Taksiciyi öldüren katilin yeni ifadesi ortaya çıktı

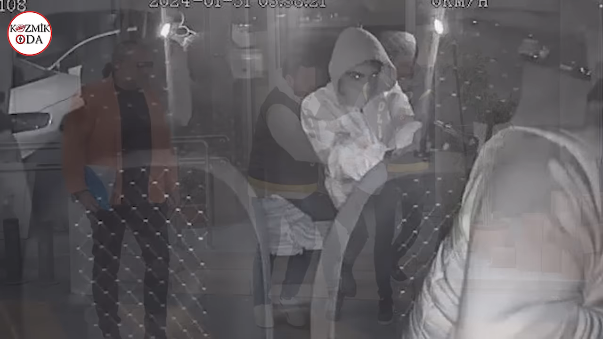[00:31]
İzmir'in Gazi Emir ilçesinde aracına bindiği taksi şoförünü silahla vurarak
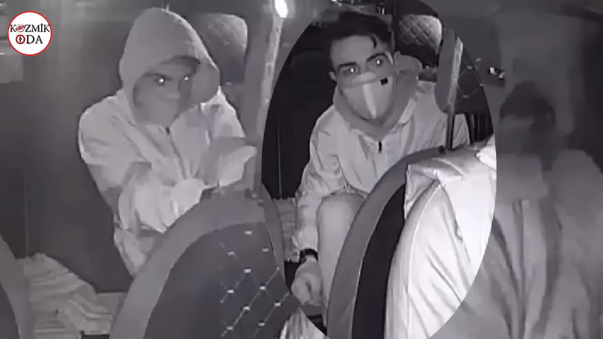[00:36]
öldüren saldırganın ilk ifadesi ortaya çıkmıştı.